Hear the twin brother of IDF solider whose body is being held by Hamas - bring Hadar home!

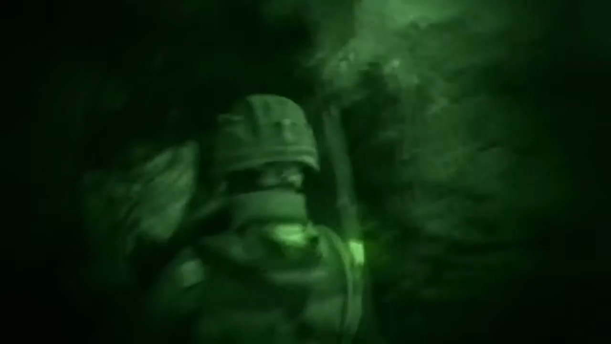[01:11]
When we entered the tunnel, it was very dark.
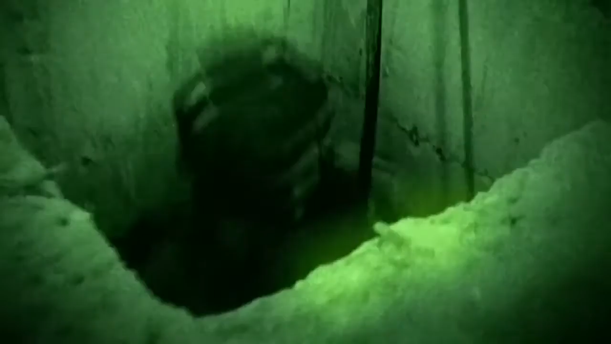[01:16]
We barely saw anything except for a trail of blood, so I knew exactly where I needed to
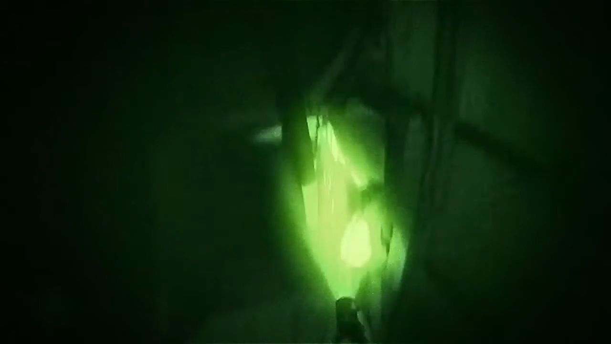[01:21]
I told Lieutenant Shaked, wait here for five minutes. If I don't come back, I'm probably dead.